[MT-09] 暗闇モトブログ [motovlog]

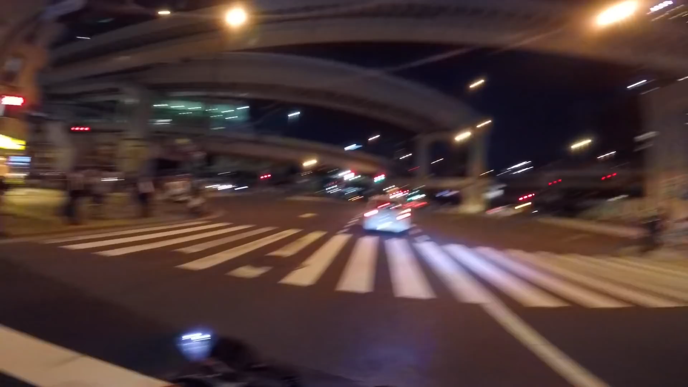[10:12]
かっこいい、箱崎とか結構ねかっこいいんですよね、下から見るとね。